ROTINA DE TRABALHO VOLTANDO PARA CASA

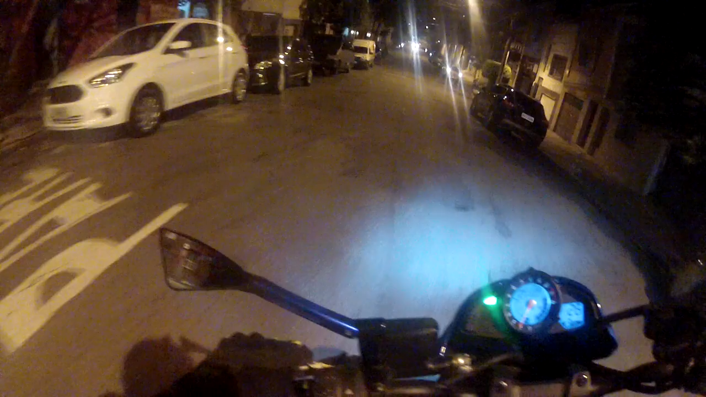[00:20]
Os caras trabalham até tarde, tio, vai pensando Olha lá
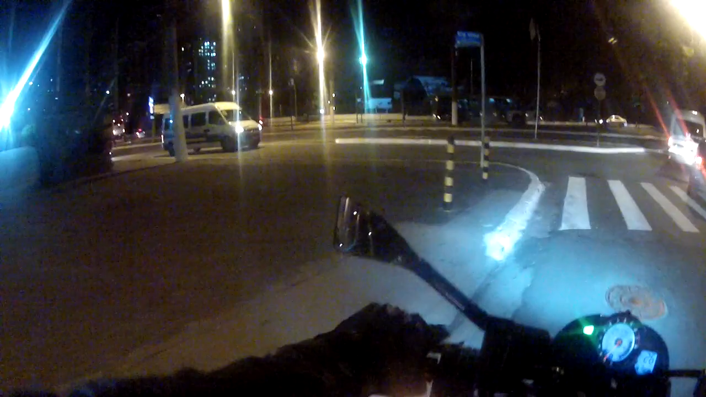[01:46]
Hoje uma garoa esquisita Olha lá Se vier no pau Acontece, tio Primeira mancha engatada Vamos que vamos
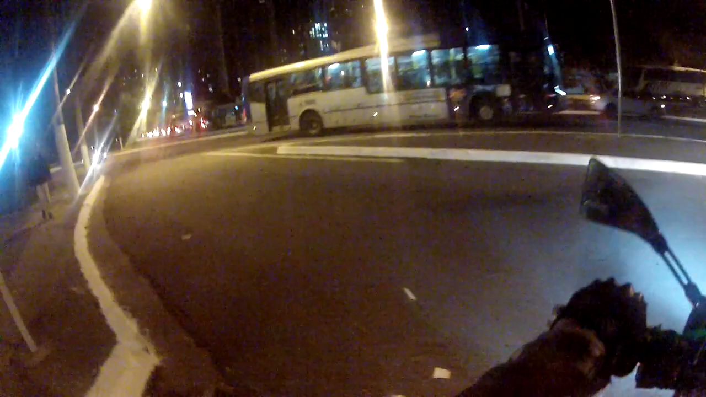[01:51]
Então vamos para o corredor Porque o senhor CET Está ali no pé da ponte Em vez de estar lá no farol Onde ele pode Aí cacete Onde ele pode auxiliar Aí o melhor fluxo do trânsito Não Ele está aqui na ponta da calçada
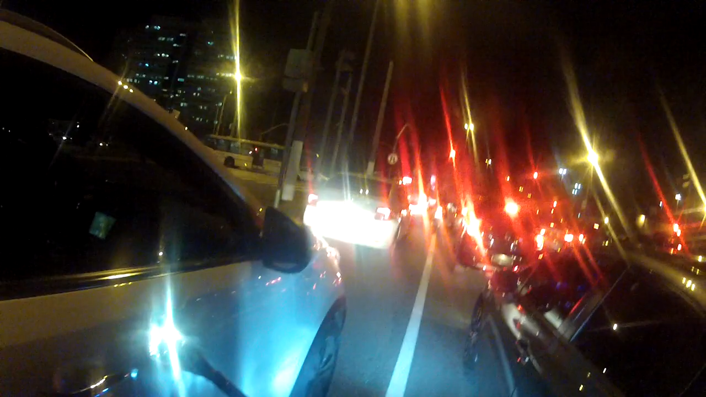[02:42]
É isso aí Esse que é o cenário Do nosso trânsito brasileiro Principalmente das grandes cidades Olha lá Ela está ligando, tio Está metendo o pau No telefoninho Vai que vai Pode ser o que? Já não se preocupou Que nós está aqui, né O farol vai abrir, filha Olha lá Ela não está nem aí, mano
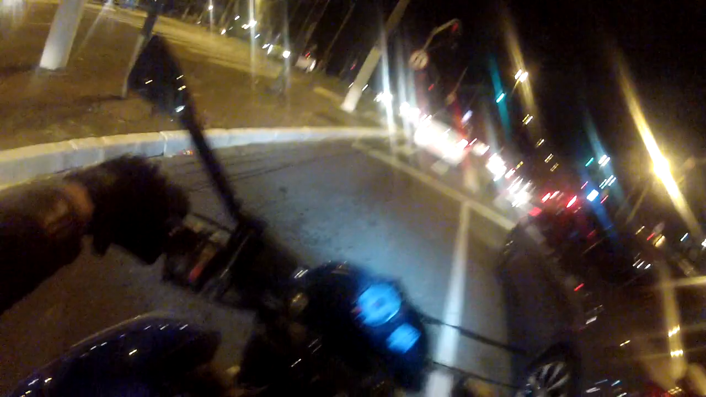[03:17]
Olha lá Ainda vai bater nos outros Você vê? He he Foda, mano
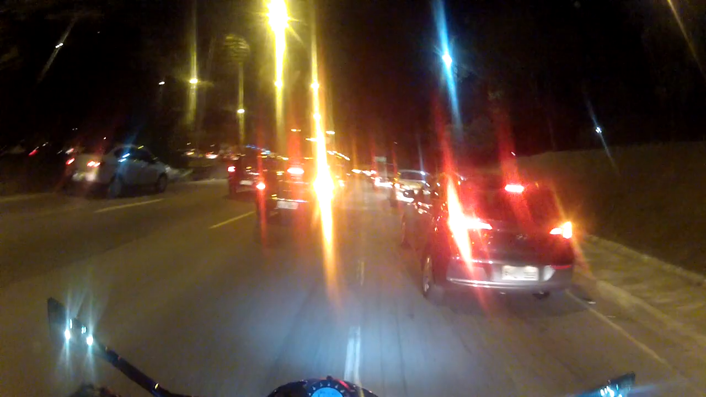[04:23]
Nós damos sorte Aqui nesse corredorzinho Agora foi lindo Só ele aqui que quer abortar A missão tudo para a esquerda Vai extravancar tudo E é isso aí
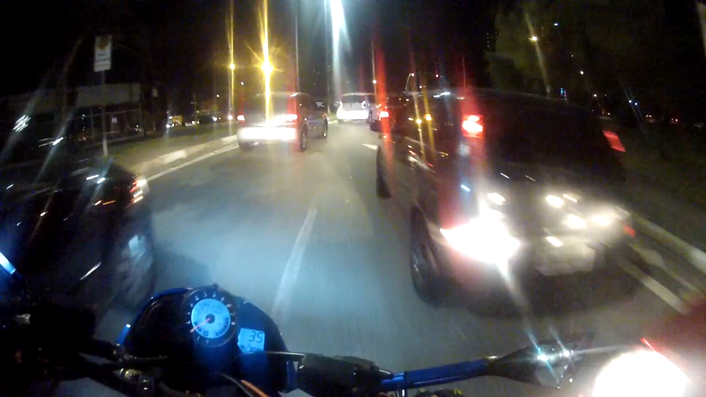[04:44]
Loucura, loucura, loucura É um joguinho de xadrezinho Obrigado, setinha, setinha Se tiver o guardinha aqui Fodeu Você viu ontem Hoje eu entrei sem olhar Ontem veio o cara por ali Ai, cacete Agora fodeu
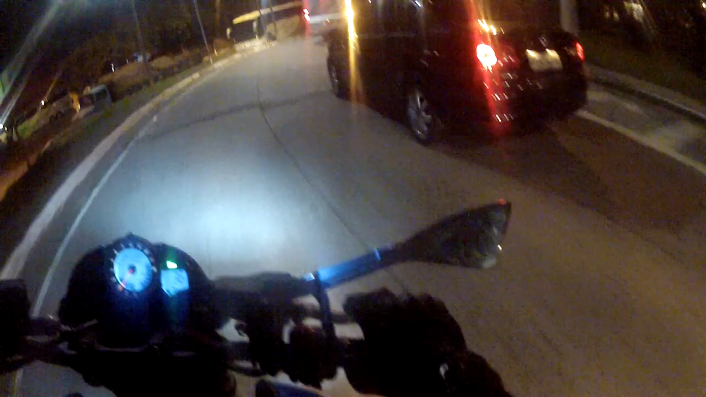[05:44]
Fazemos a alça aqui da marginal Vamos para o outro lado Pegaram a marginal sentido
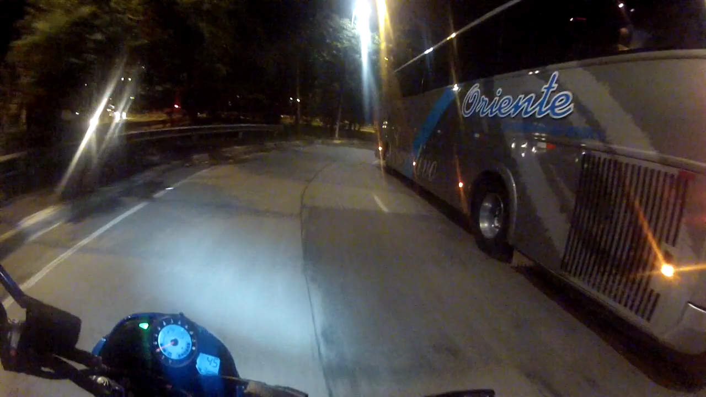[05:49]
Bandeirantes, castaram o branco Marginal Pinheiros Vamos aí, seu ônibus Vamos entrar Vai nos facilitar a entrada
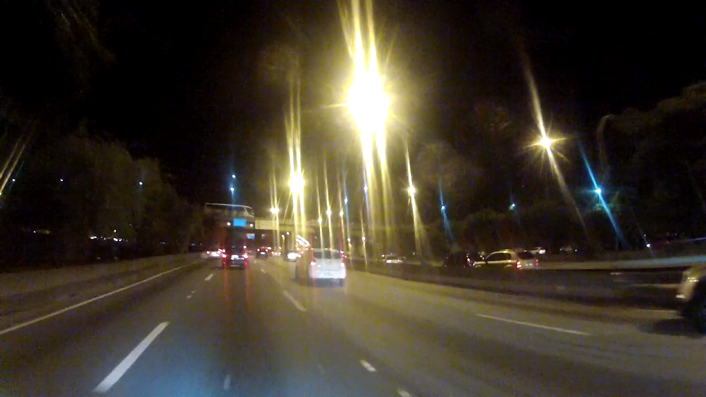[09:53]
Jumão Olha lá O cara do carro ainda tem essa mania de Mania não, né? Esse hábito, vamos dizer assim